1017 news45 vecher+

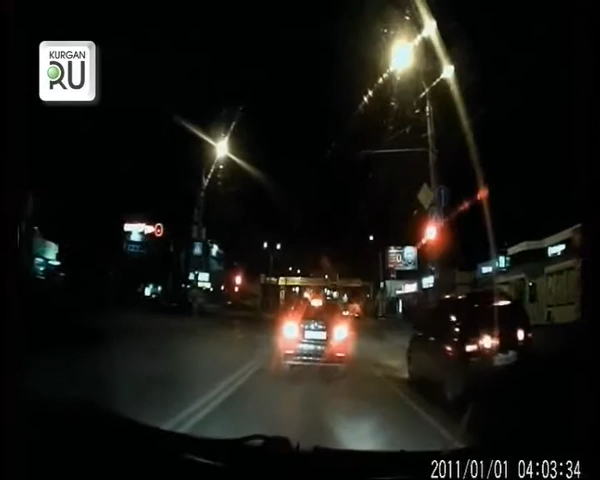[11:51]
На проспекте машиностроителей в Кургане на перекрестке возле остановочного комплекса Некрасова водитель иномарки пересек двойную сплошную линию и выехал на полосу встречного движения. Сначала он остановился на красный сигнал светофора, а затем, обгоняя всех, продолжил движение по встречке.